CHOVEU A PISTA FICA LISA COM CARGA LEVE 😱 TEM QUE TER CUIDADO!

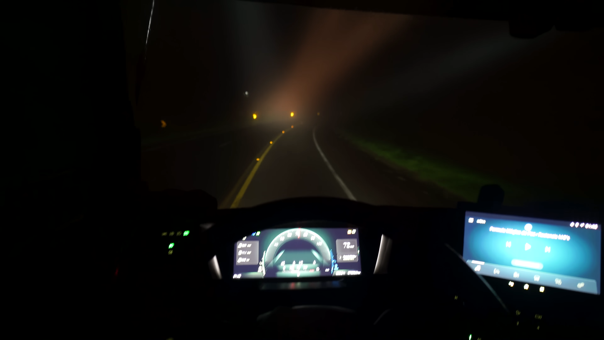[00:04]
É gurizada, vamos começando mais um vídeo aqui no canal do Mundo Garcia Estamos quase chegando em Londrina já, graças a Deus, mano Eu queria fazer um vídeo especial hoje Faz tempo que eu não faço, tá ligado?
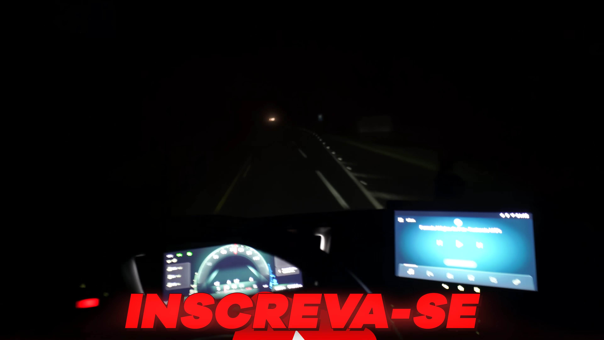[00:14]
Porque, mano, a pista hoje tá muito lisa, velho do céu Algum caminhão passou derrubando alguma coisa aqui,
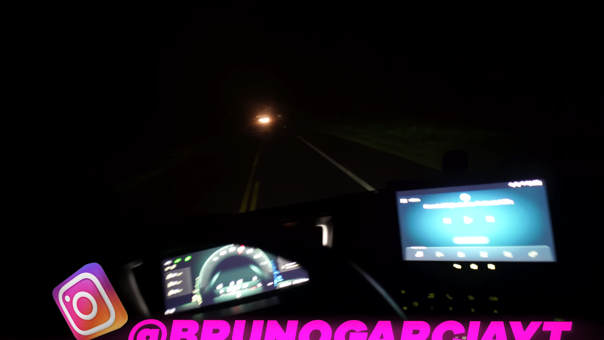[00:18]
sei lá Peça no caminhão que tá liso hoje, velho, que tá escorregando E muita chuva, sul do Brasil tá bem chuvoso ultimamente E acaba ficando muito perigoso, né? Então vamos começando mais um vídeo aqui no canal Agora é 1h46 da manhã, ó Tava ouvindo Racionais aqui pra chegar no Seasa Daqui a pouco tamo ali, se Deus quiser, hein?
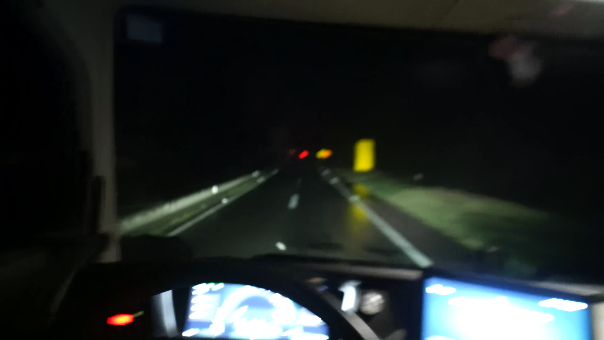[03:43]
imagina num clima igual esse aqui, ó Que o asfalto tá liso, né? E daí temos algumas opções Tem algumas variações também Que tem alguns asfaltos que são bem lisos Aqueles asfaltos que você olha Assim você vê aquele
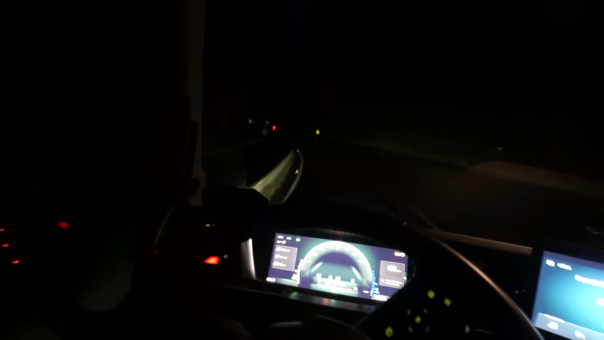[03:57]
reflexo Um grande exemplo é lá em Montes Claros Lá em Minas Montes Claros,
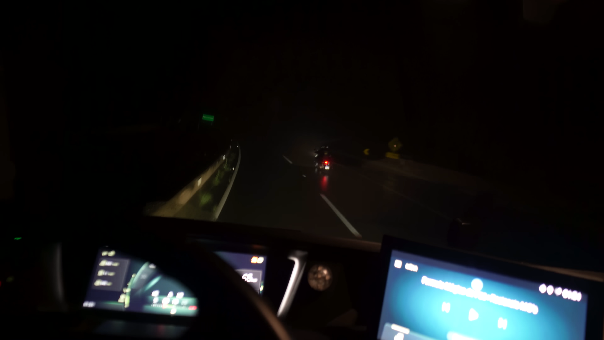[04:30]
rapaziada Pra chegar em Londrina Ó o pessoal das Harley Davidson aí, ó Nossa, vocês devem estar passando um frio Que Deus guarde Entendeu, rapaziada? Então, mano Mantém a distância do veículo da frente Certo? É perigoso Não é brincadeira Falou em chuva Falou em tempo úmido Não é brincadeira O caminhão, ele Vira um sabonete Além dele ser grande E ser pesado Né? Isso acontece com o carro E com a moto Piorou A moto é dois pneuzinhos Só, ó Ó,